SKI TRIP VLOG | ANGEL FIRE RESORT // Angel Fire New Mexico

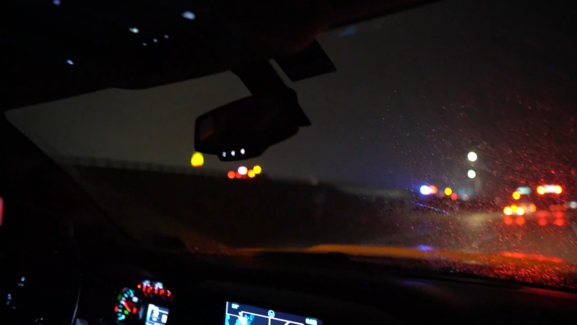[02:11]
I don't know if that's, see the guardrail damage in, on the other side of the bridge right there? See the poles sticking up? Oh, I see. That's still high. Yeah. Dude. Hey, we're going to go. We're going to go big.
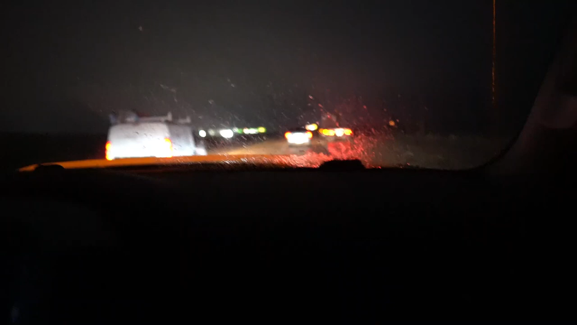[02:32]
I knew that we took out part of that guardrail. I didn't realize it was quite like that. I don't know if maybe some of that was from this accident,